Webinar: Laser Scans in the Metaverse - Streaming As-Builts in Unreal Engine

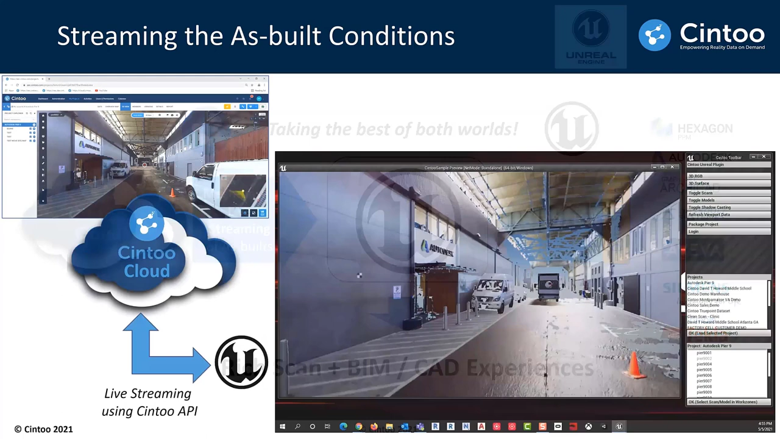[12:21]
You see the data is being streamed live in the Unreal window that you can see on the right-hand side,
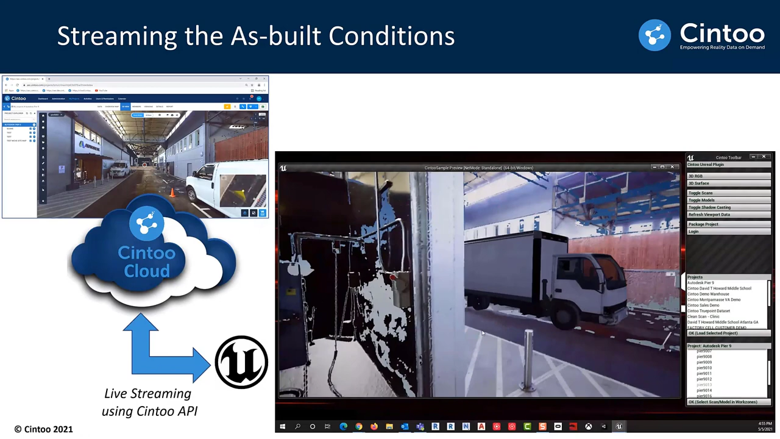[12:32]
and we augmented these as-built conditions with some 3D animations, and then you can navigate scan to scan to see this animation inside your as-built conditions from various angles.
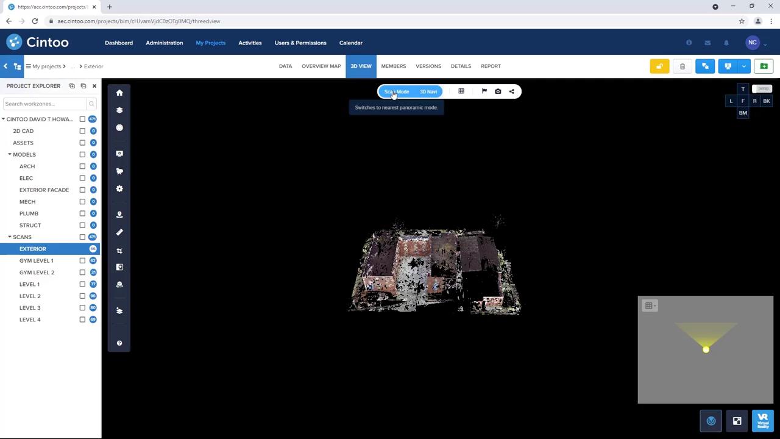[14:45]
Howard Middle School project in Atlanta, Georgia. So we have Scene2 open in our Chrome browser here.
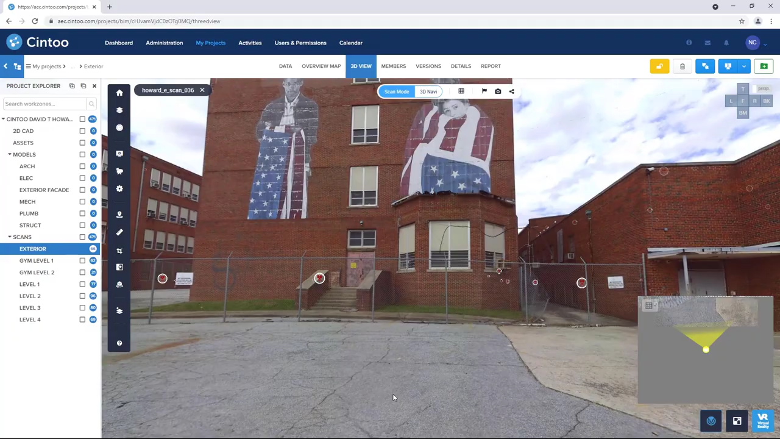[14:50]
And we can switch the scan mode to display the 2D panoramic images that have been captured by the scanner at these locations on site.
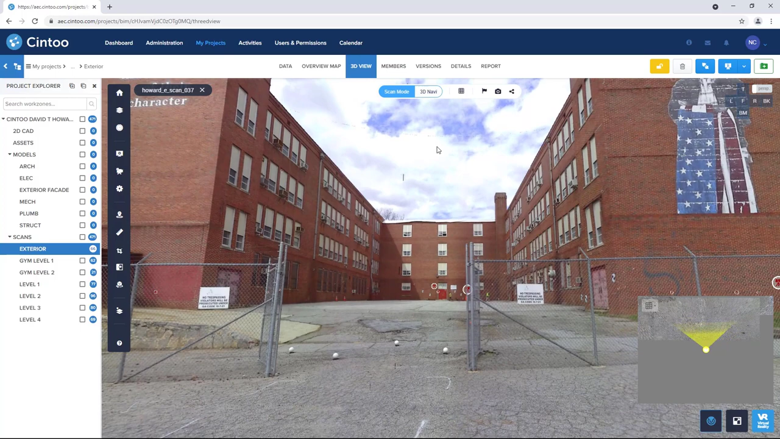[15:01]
We can navigate scan-to-scan by clicking the icons. And now we can switch the display mode to 3D
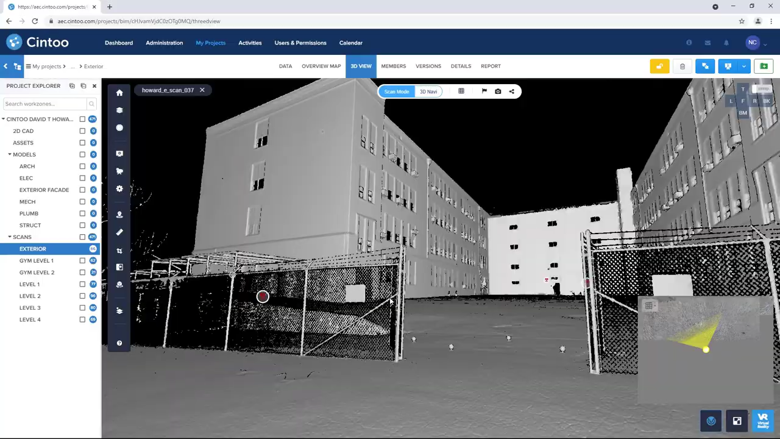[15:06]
surface to view the high resolution 3D mesh that's been created from the source point cloud data.
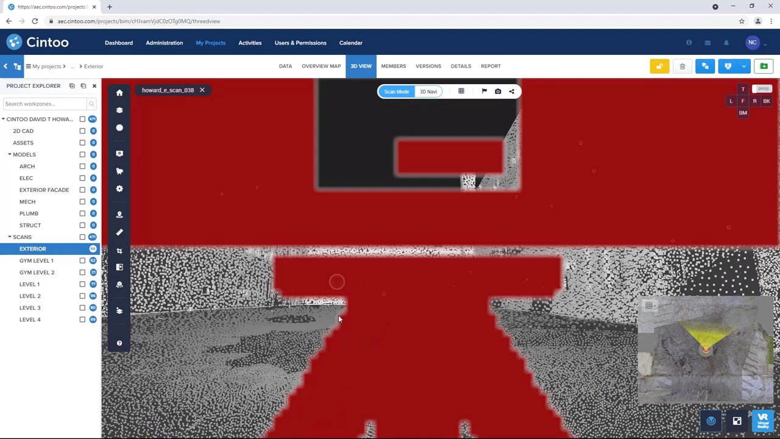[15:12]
So here what we're looking at is the high resolution mesh in the
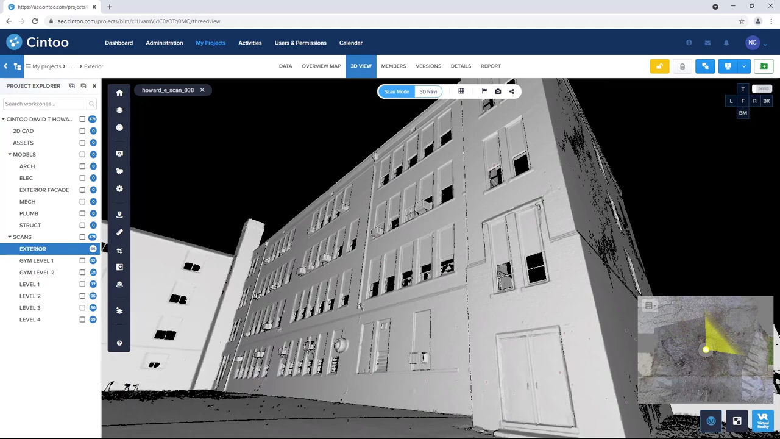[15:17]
web browser window of our Scene2 project. And we can switch to 3D RGB display mode, which shows the color information from the 2D panel image overlaid onto our high resolution mesh as a texture.
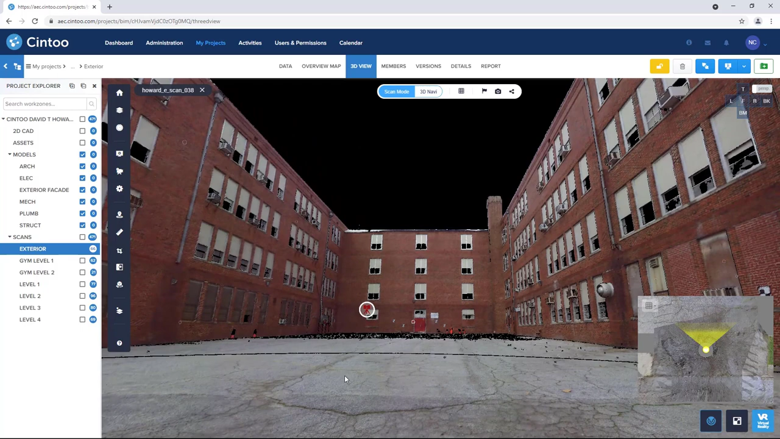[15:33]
And because this is a 3D view, we can stream 3D design models in combination with the as-built mesh
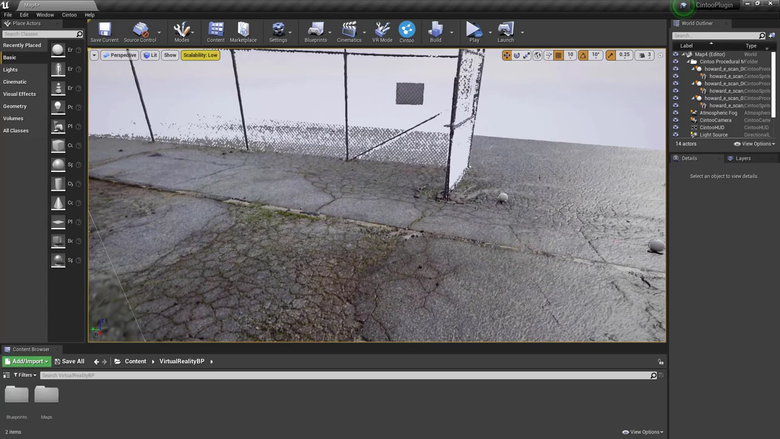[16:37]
So we've selected a scan and here we see the high resolution mesh from Scene2 being streamed into the editor in real time.
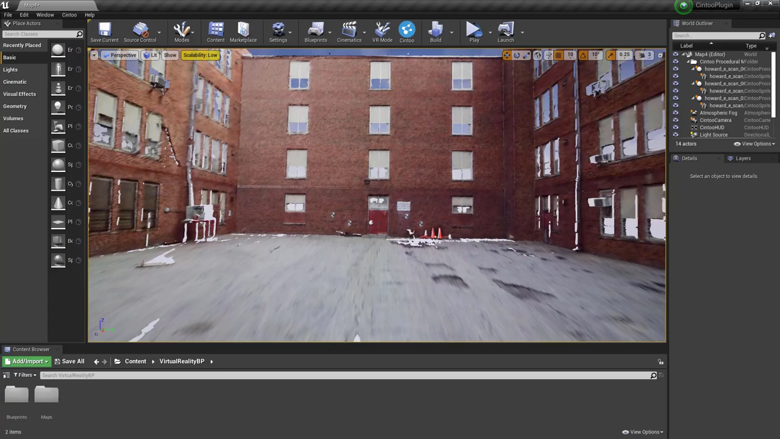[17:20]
So here I'm flying the camera through different points of view and looking at the data from from many spots.
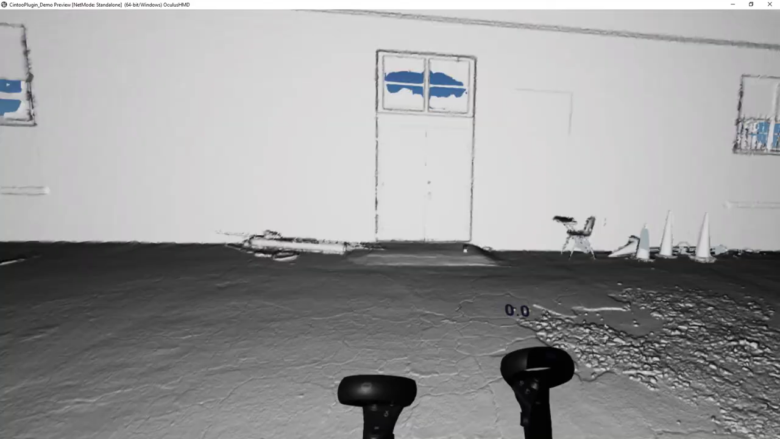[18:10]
clicking on the different scan nodes at each location.
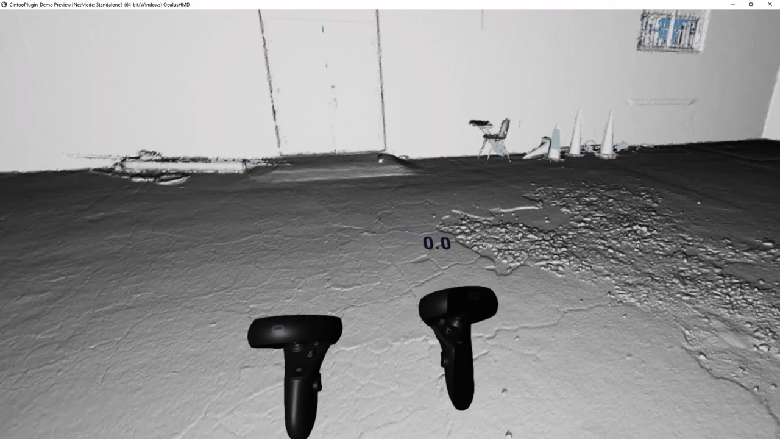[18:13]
So here I'm looking at the high
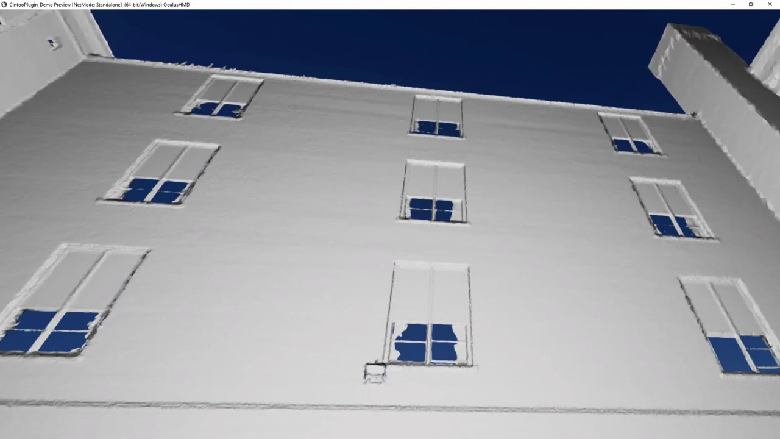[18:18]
resolution mesh and I can toggle off the color texture to view the underlying surface of the mesh being streamed into the editor.